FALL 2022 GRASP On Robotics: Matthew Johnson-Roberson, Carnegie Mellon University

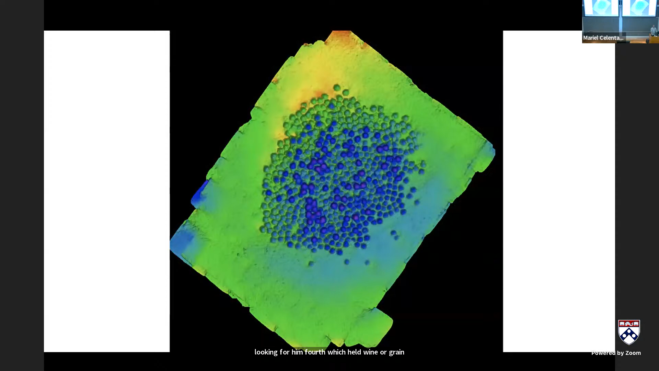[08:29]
And you can see, okay, both the 3D model and, you know, images that show you all the fine-scale detail,
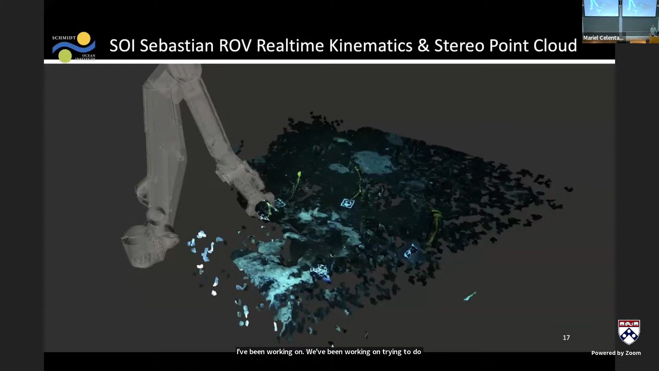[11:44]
So this is an example from one of my former graduate students, Gideon, with a Schmidt Ocean Institute vehicle, an ROV arm, where he's trying to do real-time 3D reconstruction underwater. He has a bunch of fiducials in the water to ground truth it, but the reconstruction is being done live without those fiducials, and then trying to figure out how to dynamically place an arm. So it's a 3D image of the arm that was moving, actually, in the real world.
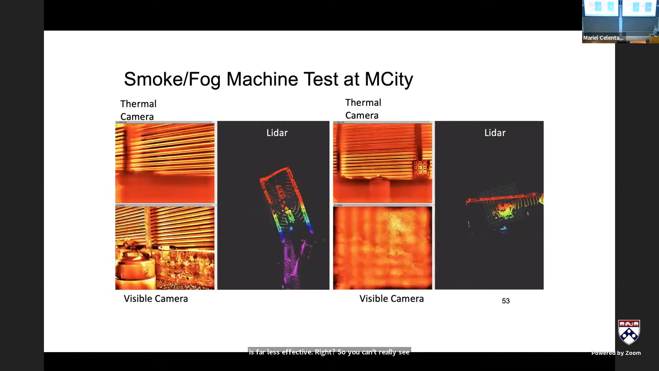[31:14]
And you do notice it in the LiDAR, right? You can see that really heavy fog showing up in the LiDAR.
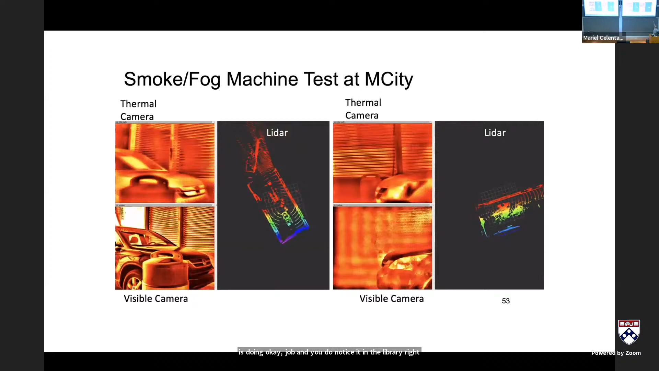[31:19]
Okay. So we know this is the problem. What can we do about it, right?
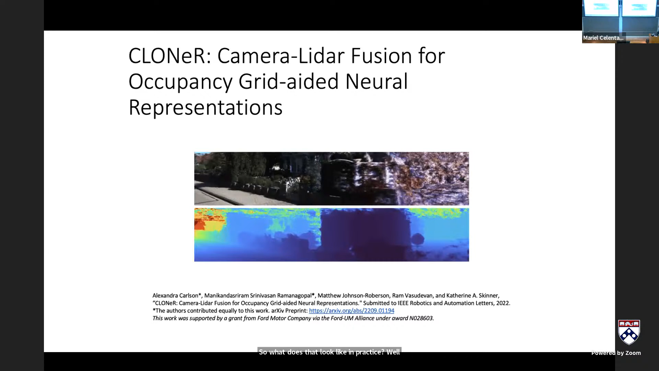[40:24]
of synthetic views and a bunch of synthetic depths.
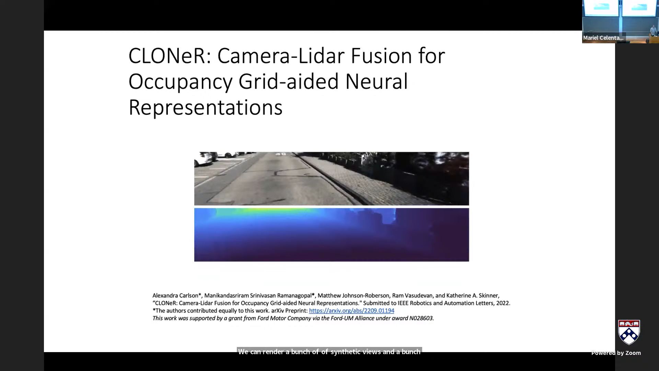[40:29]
So that's panning around a reconstructed occupancy grid with, again, a very sparse amount of data. Okay. So novel view synthesis, those are really small,
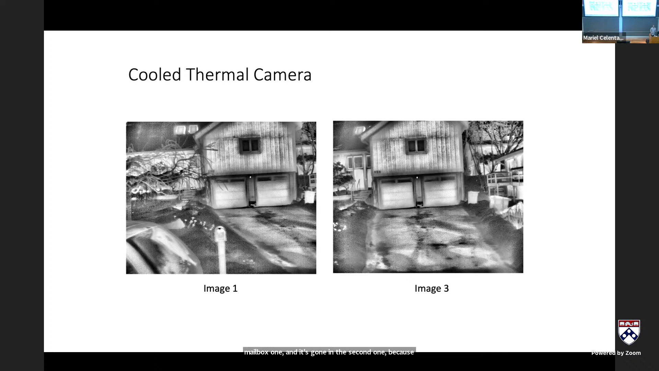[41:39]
we're looking sideways and we're moving pretty far distance, right? So you can see that there's a mailbox in one and it's gone in the second one because we've shifted significantly. So unlike in a traditional Nerf problem where you'd want to have very continuous coverage, we have very sparse coverage with the thermal camera. Okay. Right? So here's a baseline.
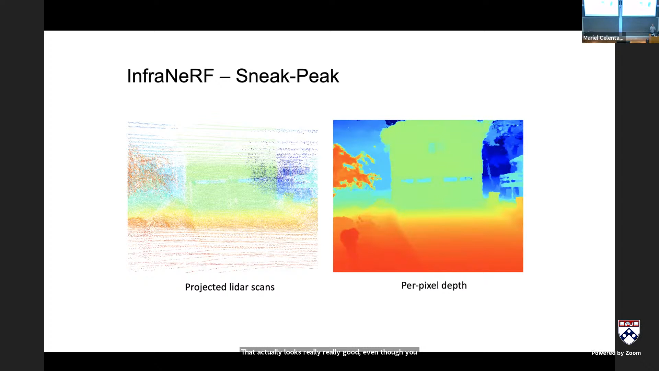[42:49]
So you end up with per pixel depth that actually looks really, really good even though you have fairly sparse information from the LiDAR. And one of the sort of counterintuitive things here or perhaps things that's not obvious is that you end up really getting a very refined depth estimate that's quite good even though you have very sparse fairly accurate depth information and sort of not a ton of visual information from the thermal view.
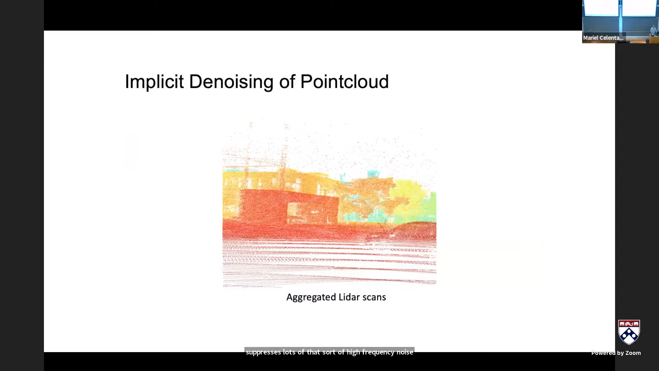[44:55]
Implicit denoising and point clouds, right? That's a point cloud. There's some noise in there. There's also a lot of sparsity and that's the rendered depth map you get from Infrater.